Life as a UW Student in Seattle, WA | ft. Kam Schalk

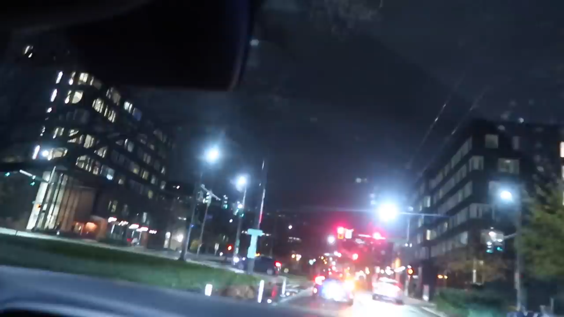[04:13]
Interesting. Oh, yeah. Wait, these are like, those are dorms. Yeah, that's Poplar. This is Maple. Oh, they're so new and nice. I don't know what that is.
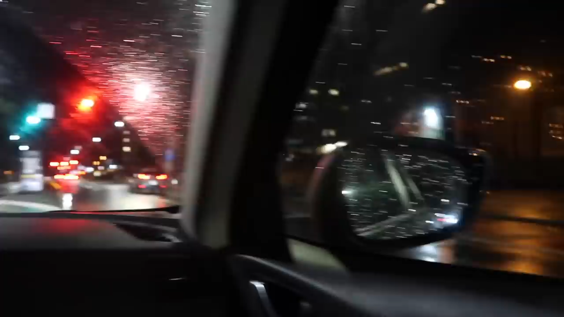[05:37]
So that's the medical Oh, that's the emergency. Oh, whoa, that's a huge city. Oh my god. Yeah, it's beautiful. I feel like a bad duck fan because, like, aren't we supposed to hate you guys? But I know, we do. Oh, but like, it's cool. This is you, Bill. You see the lights. Oh, yeah. Okay. Wait, that's really fun. Nice. If we find any other cool things, then I'll film we'll it. I'll drive you to the Children's.